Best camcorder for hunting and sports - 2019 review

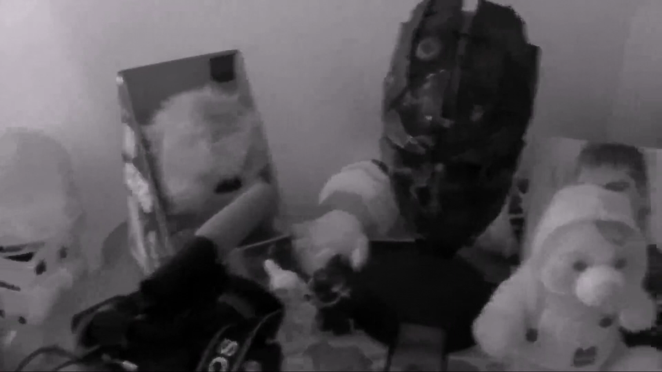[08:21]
So it will help a little bit with the IR, but of course it will only be in black and white.